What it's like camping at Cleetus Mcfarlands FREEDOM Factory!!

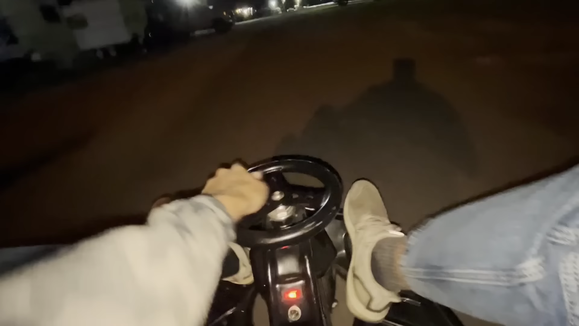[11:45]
This is not a good idea to steer from the back.